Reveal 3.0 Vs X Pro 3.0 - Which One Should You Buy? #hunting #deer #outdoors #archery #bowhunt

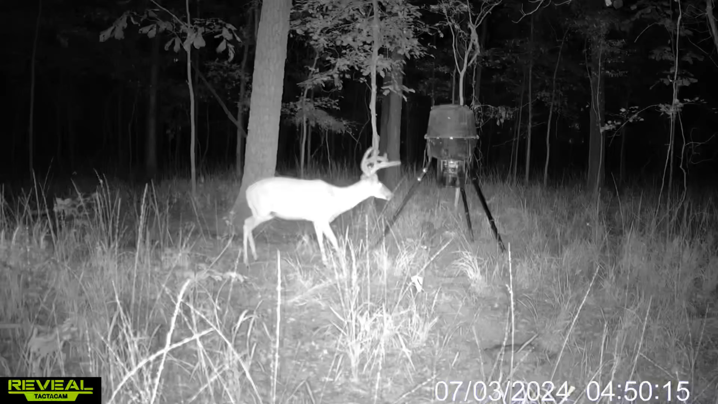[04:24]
any deer at all and you know i've been running pick and video mode so i haven't seen that cause problems on the 3.0 the 3.0 it's low glow flash